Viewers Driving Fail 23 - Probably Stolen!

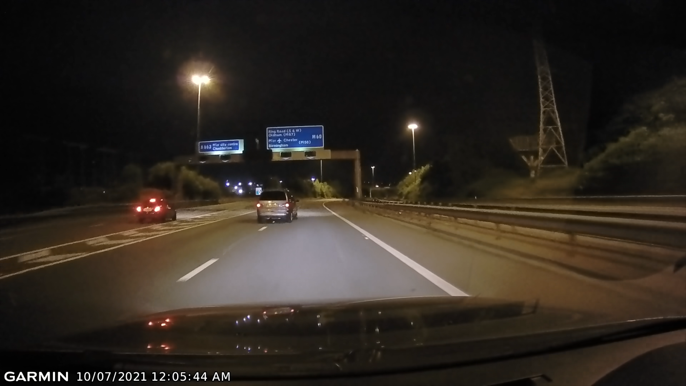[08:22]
Bye! Obviously only joking. That was a terrible move by the people carrier in front.